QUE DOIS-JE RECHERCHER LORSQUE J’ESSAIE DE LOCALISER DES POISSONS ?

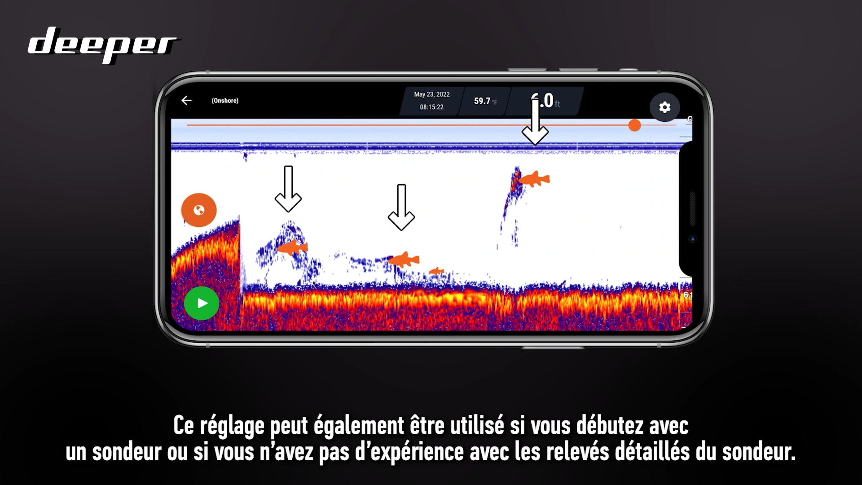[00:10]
don't have the experience in reading the raw sonar detail however using the fish icons can be less accurate so we would thoroughly recommend disabling the fish icons and learning how to read the
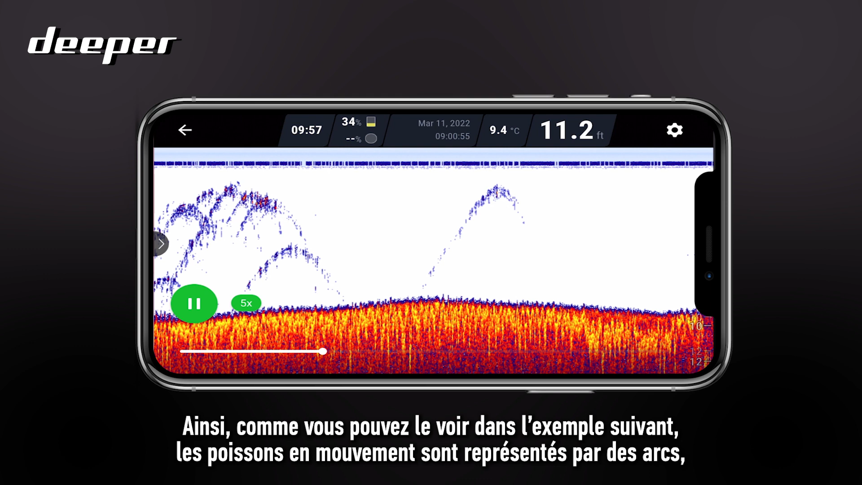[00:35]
On screen: depth 11.2 ft, water 9.4°C
and this is over the fish moving through the sonar cone or use your sonar moving over
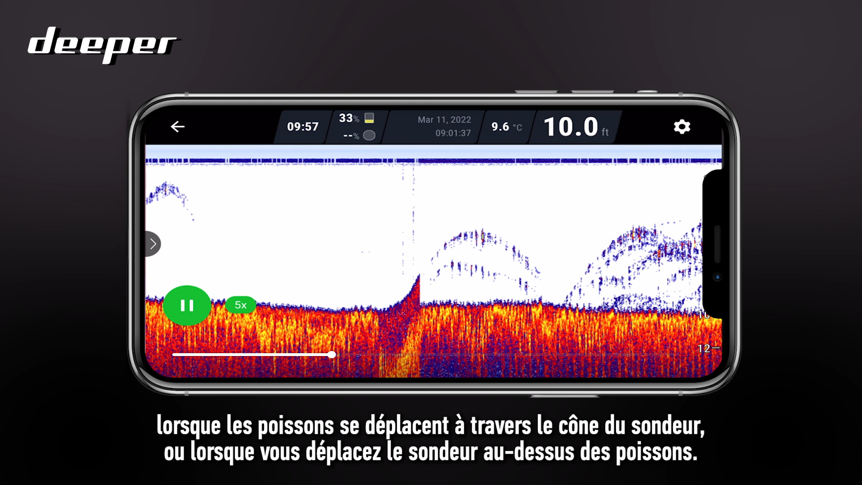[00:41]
On screen: depth 10.0 ft, water 9.6°C
the fish you will only get a full arch if the fish fully moves through the sonar
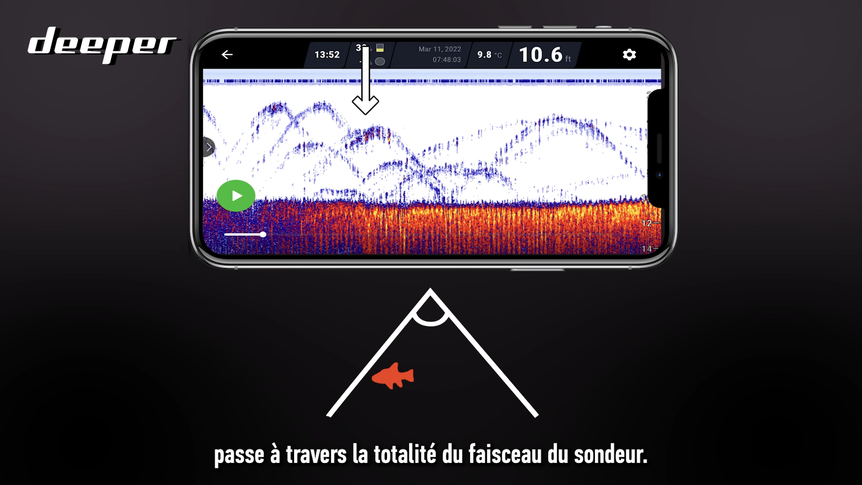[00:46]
On screen: depth 10.6 ft, water 9.8°C
beam so if your sonar and the fish underneath are stationary this will be displayed as a line and not an arch